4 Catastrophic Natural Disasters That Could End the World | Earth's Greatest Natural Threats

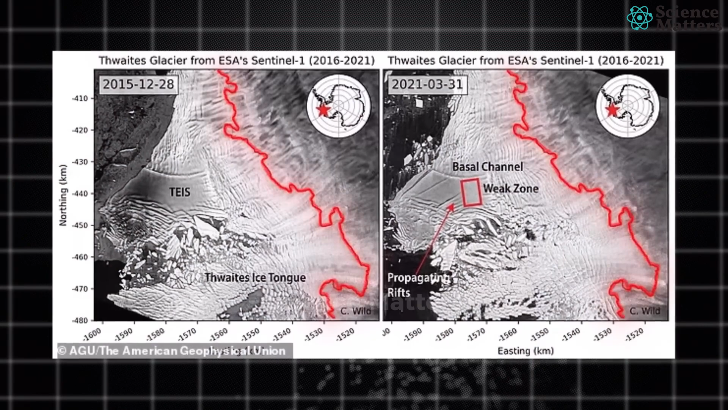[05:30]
As researchers have already discovered a massive crack in the glacier that cannot be stopped.
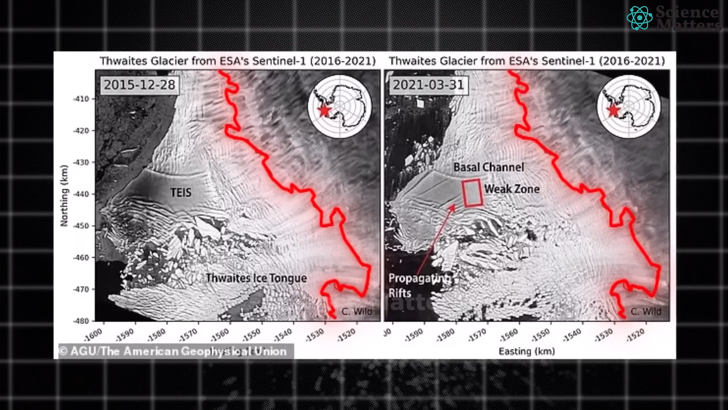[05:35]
The question is no longer whether the Thwaites Glacier will collapse but when.